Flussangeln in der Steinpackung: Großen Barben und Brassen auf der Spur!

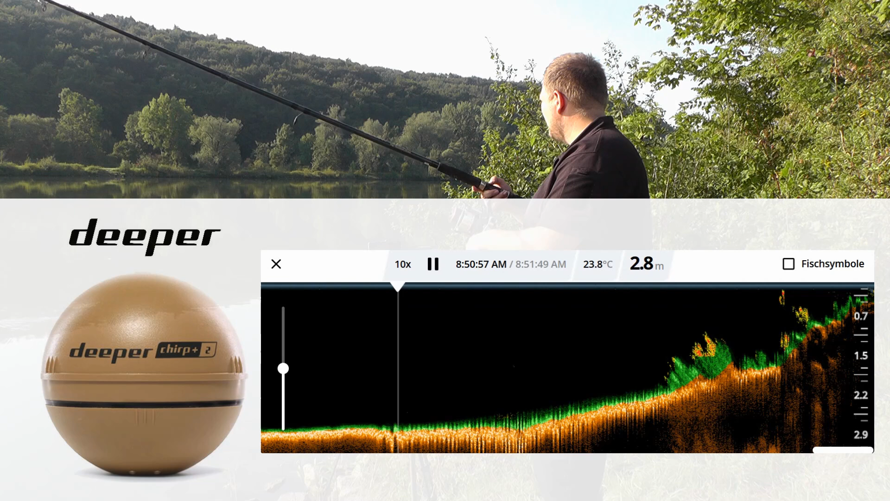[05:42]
On screen: depth 2.8 m, water 23.8°C
Jetzt holen wir rein. 270. 270. Oh, 240. Zwei Meter.
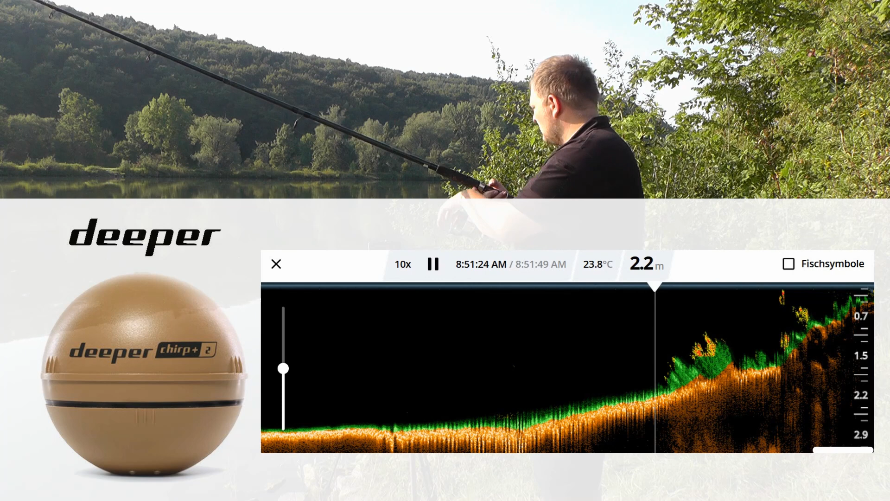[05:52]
On screen: depth 2.2 m, water 23.8°C
Jetzt geht die Packung rauf. Und jetzt setze ich mir hier mal einen Clip. Dann habe ich die genaue Distanz. Und das richtig Coole ist, ich sehe ja jetzt den Deeper, wie der auf der Wasseroberfläche treibt.